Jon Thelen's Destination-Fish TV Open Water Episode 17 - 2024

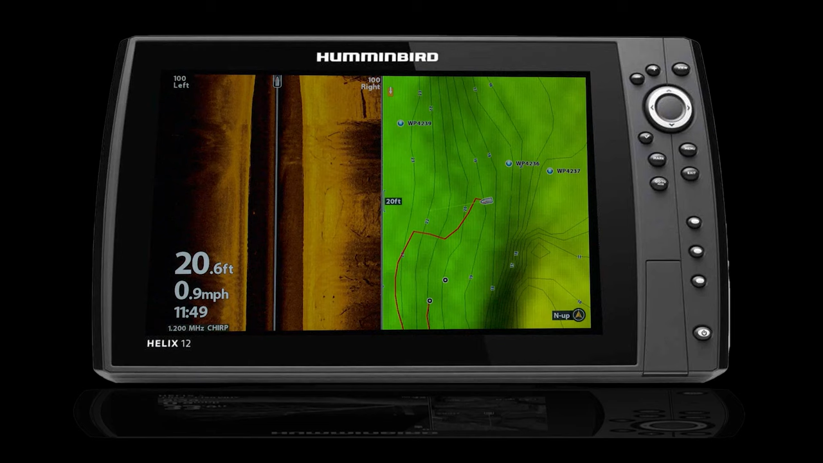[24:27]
On screen: depth 20.6 ft, speed 0.9 mph
you while you're cruising and looking and you get to see and pick out that